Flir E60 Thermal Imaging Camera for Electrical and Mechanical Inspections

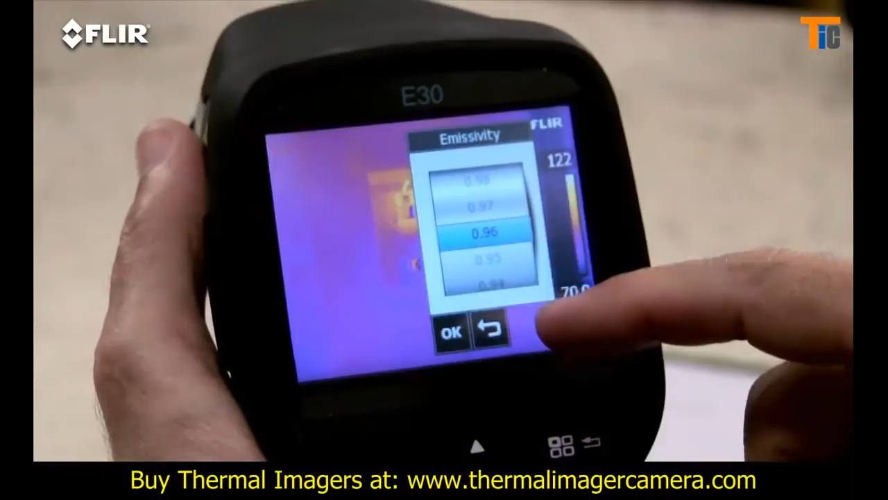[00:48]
Plenty of color palette choices for the best definition.
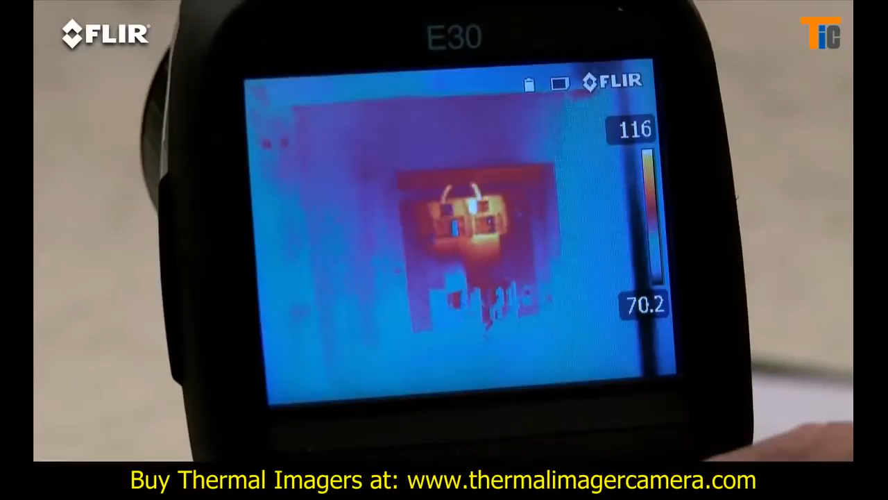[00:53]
A moveable spot meter, area box and so on.
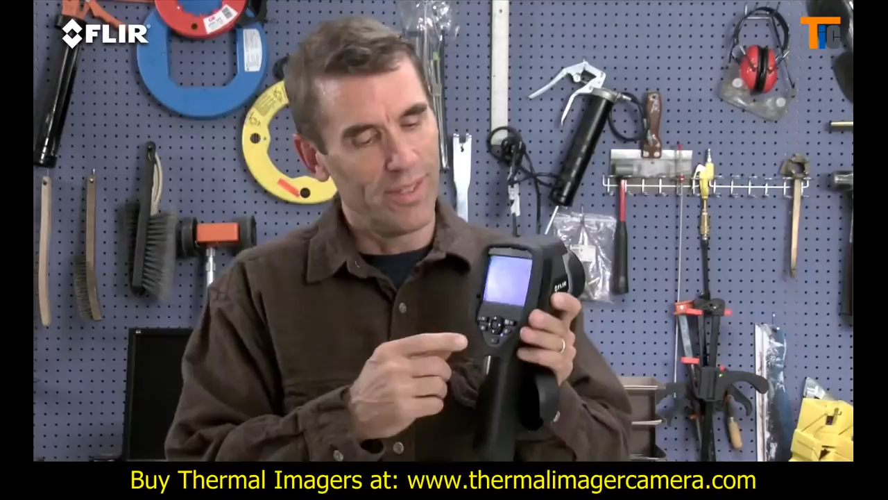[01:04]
Manual focus is another thing that's different about the E-Series.
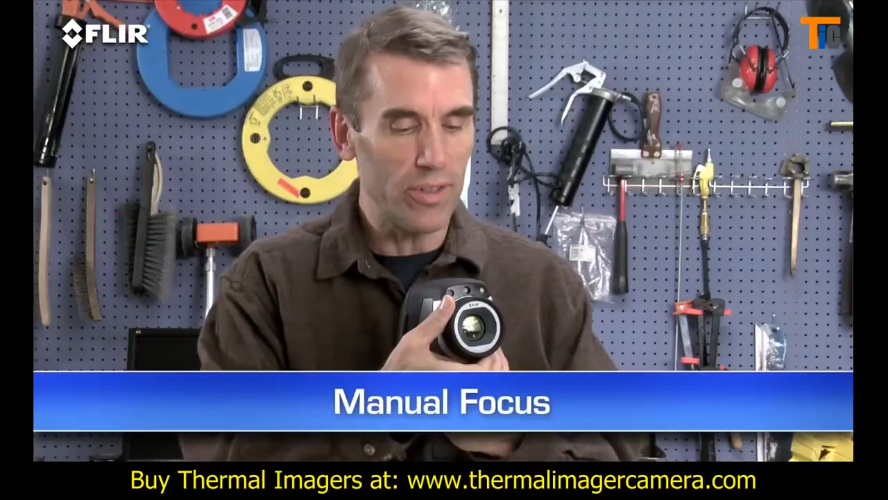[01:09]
It gives you full control to make sure your images are razor sharp.
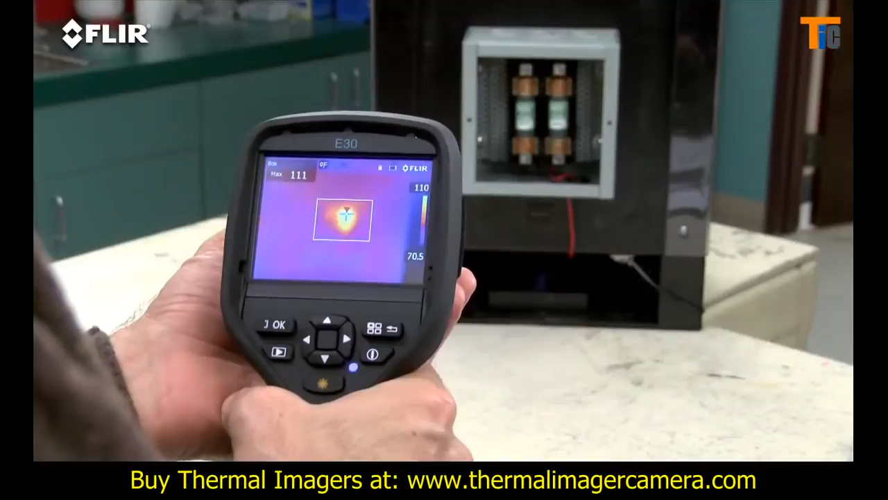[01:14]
Very important for detecting accurate temperatures. E-Series has interchangeable lenses too.
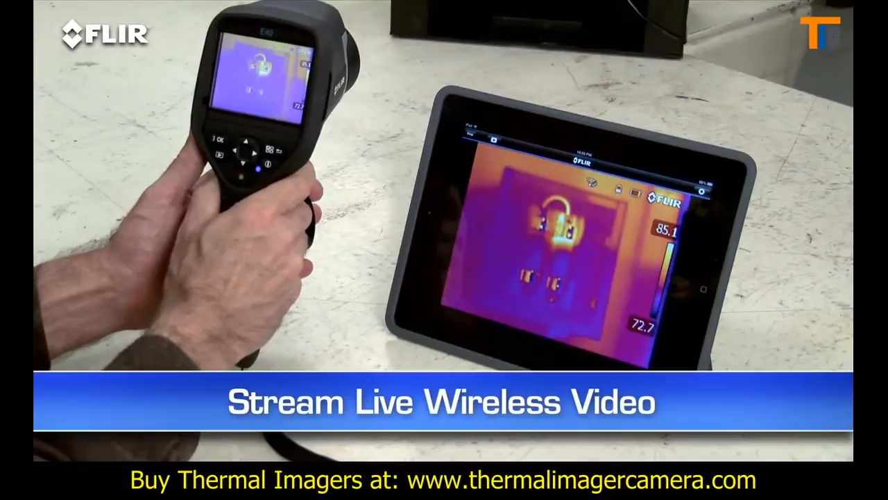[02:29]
so others can watch along easier from a distance to see what you're finding.
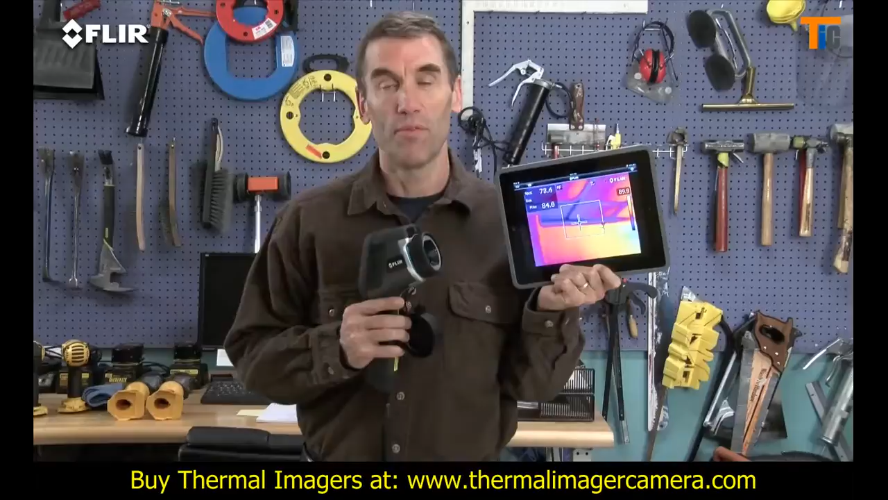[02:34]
Very practical around the plant, safer too in hazardous areas.
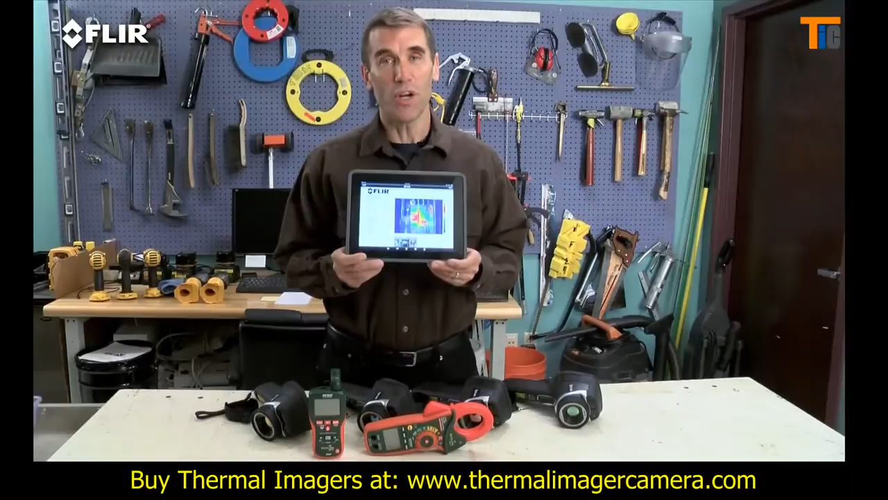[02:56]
This is huge when you need to share findings with decision makers and repair teams right away because you don't always have time to head back to the office. You can also connect via Bluetooth to a wireless headset to record voice annotations
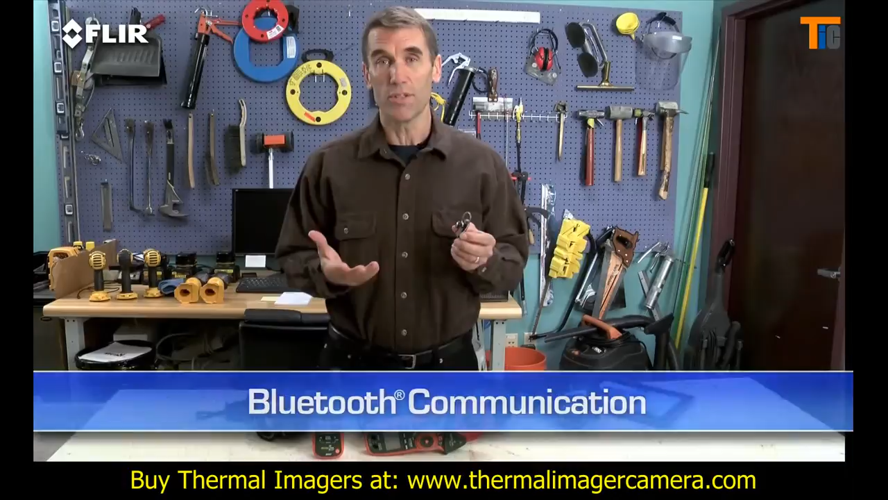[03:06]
and to X-Tech MeterLink equipment so you can embed electrical load data into your thermal images as you capture them.
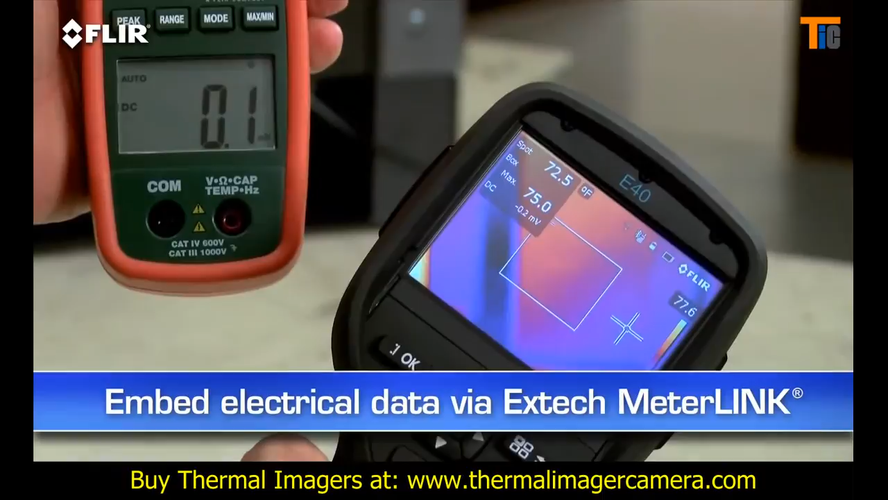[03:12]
A must-have for measuring more than just temperatures. This is extra information that shows up automatically in reports. Other features,
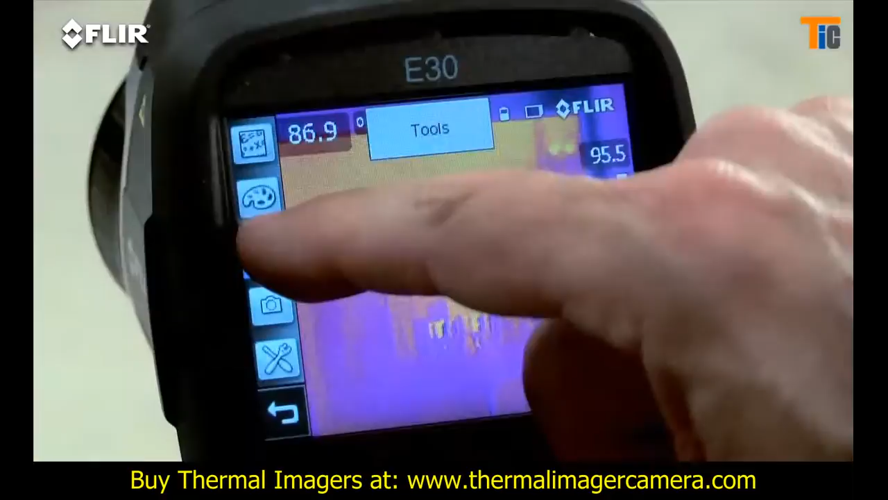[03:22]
a higher-res visible camera and multiple movable in-camera area box and spot meter tools to help you compare more temperatures.
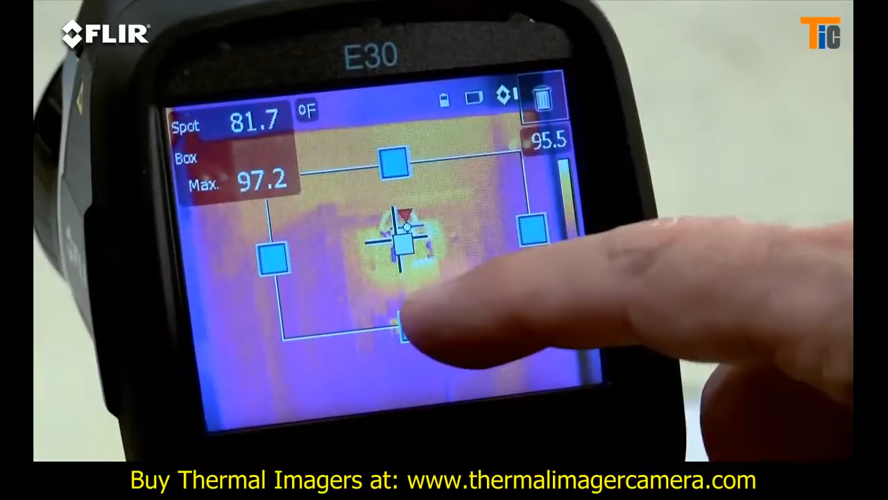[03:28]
On screen: spot 81.7°F
Plus you get picture-in-picture, another good way to reference the location of problems. Now if you want all this but you need more than double the thermal resolution and even higher sensitivity,
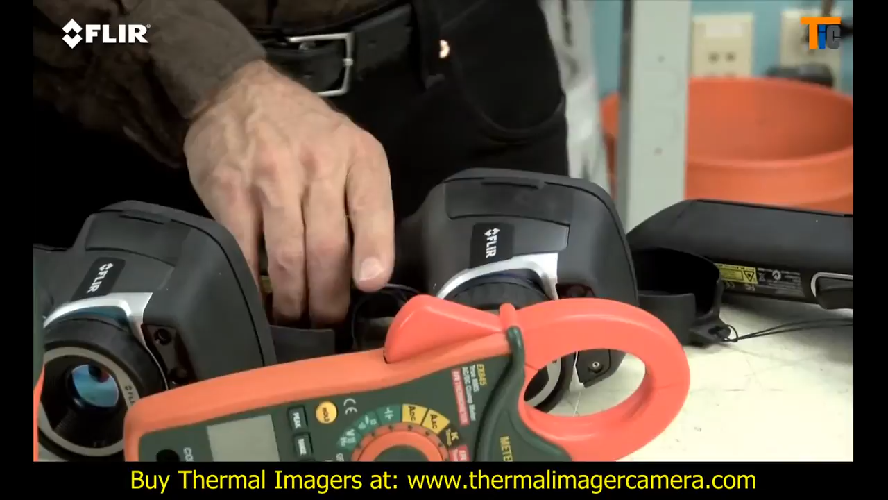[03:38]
then the E50 is a better fit. Now of course more pixel resolution means more detailed
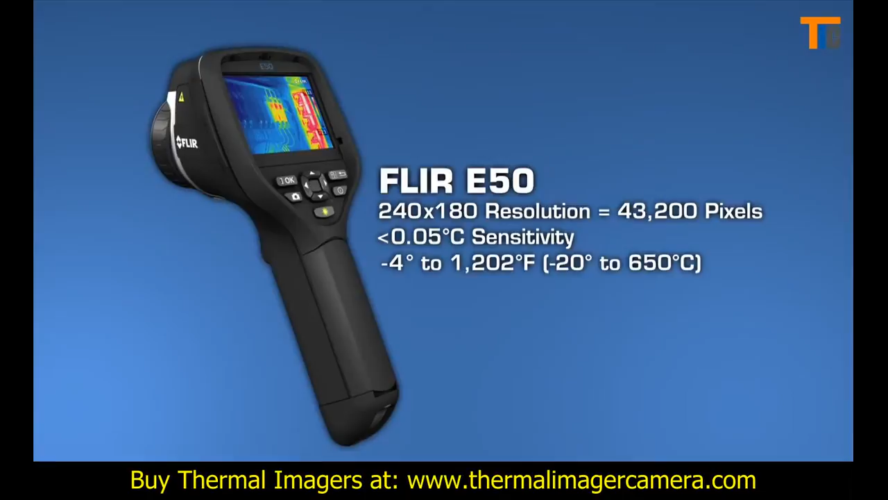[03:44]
thermal images and greater accuracy when you're scanning targets farther away.
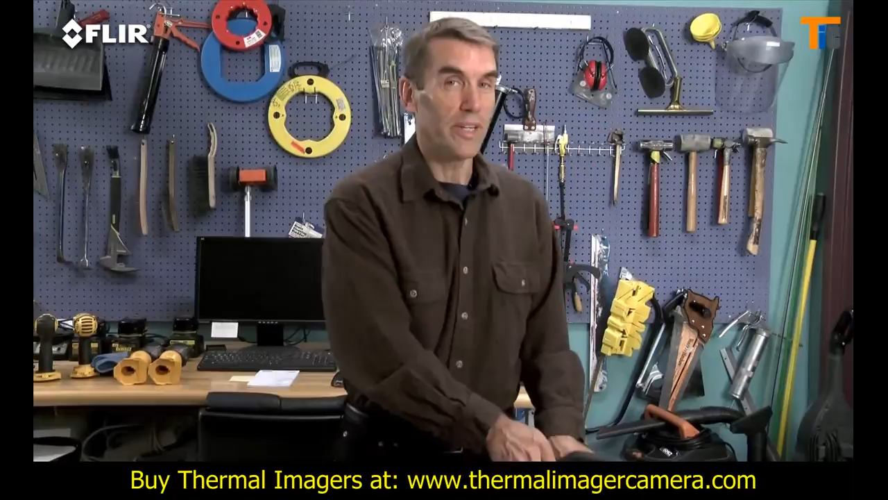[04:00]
And here we have the ultimate E-series camera, the E60. It has all the rich functionality and features we've already covered here and it has the best thermal imagery of the bunch at 320x240.
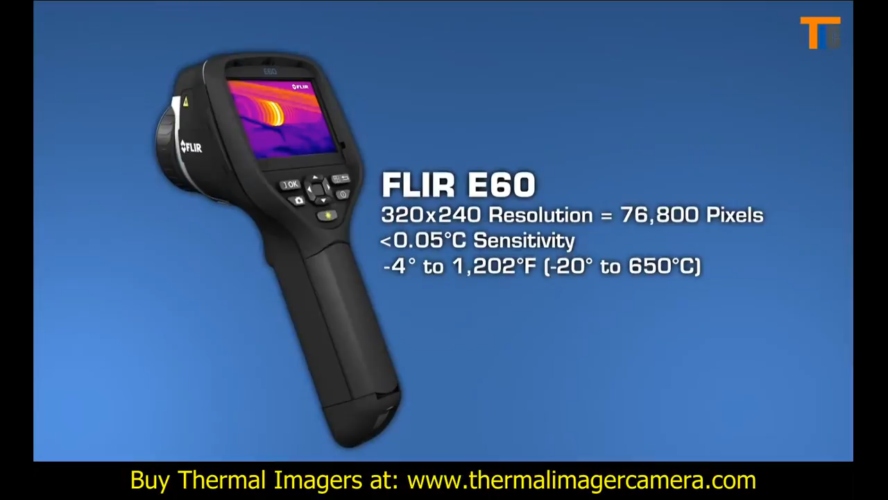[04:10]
So why would you want 76,800 pixel resolution?
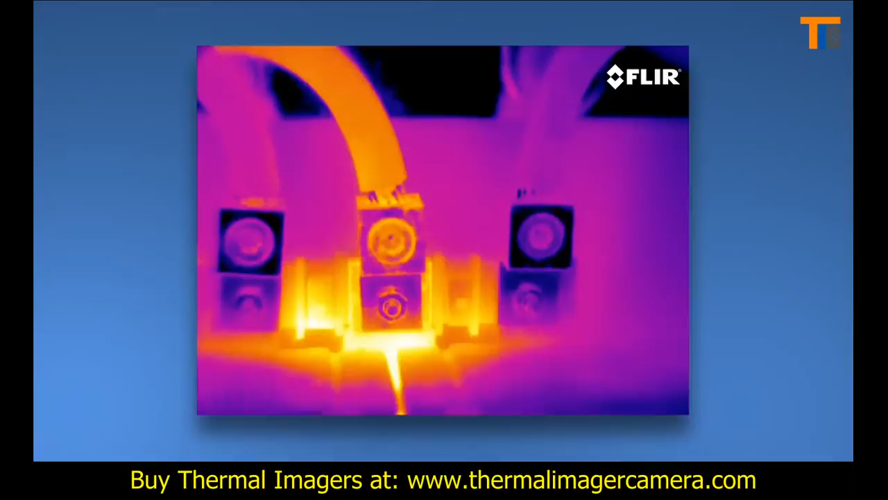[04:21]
Higher-res images also make it that much easier to show what you've found and they're excellent for marketing purposes.